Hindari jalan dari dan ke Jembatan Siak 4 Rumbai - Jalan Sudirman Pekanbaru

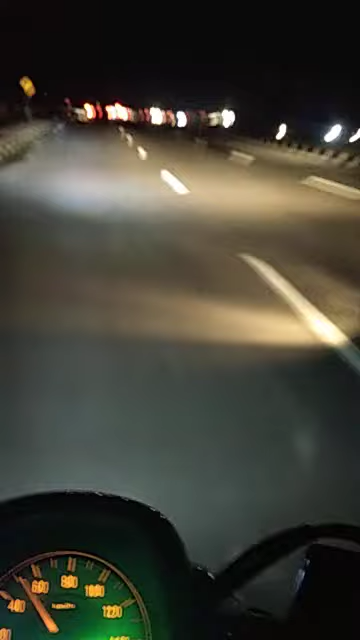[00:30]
Tidak tahu apa penyebabnya. Tadi ada yang bilang bahwasannya Tauran. Ada bawa samurai di itu bang.
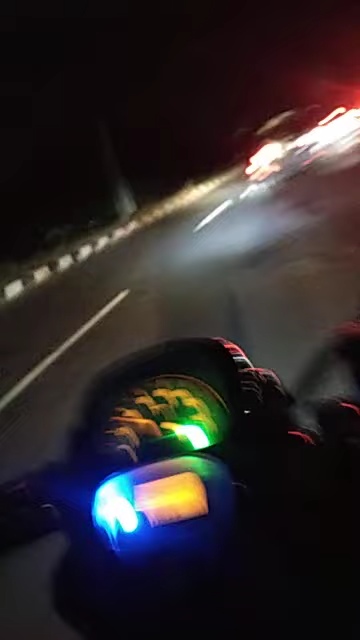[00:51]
Ini tengok di tangan-tangan mereka ya. Tangan-tangan mereka. Nih, ni, ni. Nih, dia buat-buah-buah-buah. Nih, dia buat cemberan.